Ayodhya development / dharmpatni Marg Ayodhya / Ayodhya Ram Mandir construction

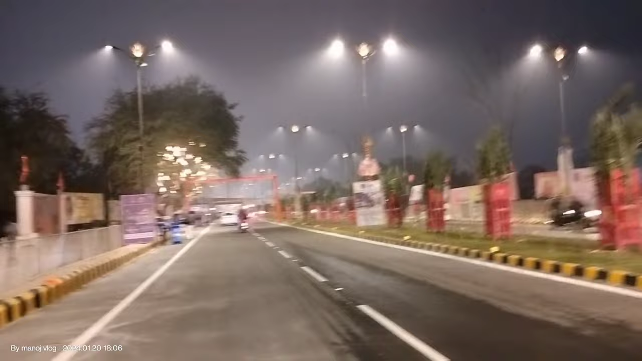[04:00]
और बीच में आपको दिखाते हैं, ये देखिए बीच वाले जो लाइट है उसमें जय श्री राम लिखा है, मंदिर का आकार बना है, वो भी पोस्टर ही है भाई, ये आप देखिए। और बहुत ही खूबसूरत एक हमको दिखा है वो आप सभी को हम दिखाते हैं किस तरह दिख रहा है।
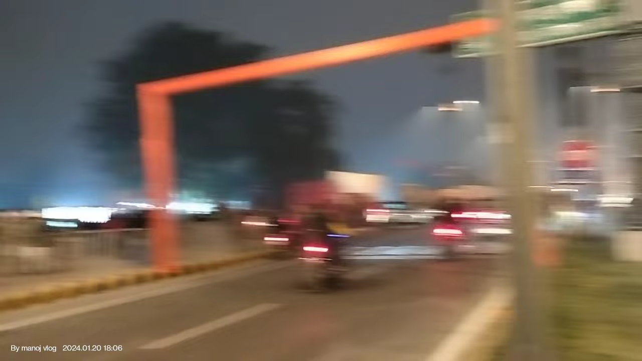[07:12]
और ये देखिए यहाँ भी एक सूर्य अस्तम है,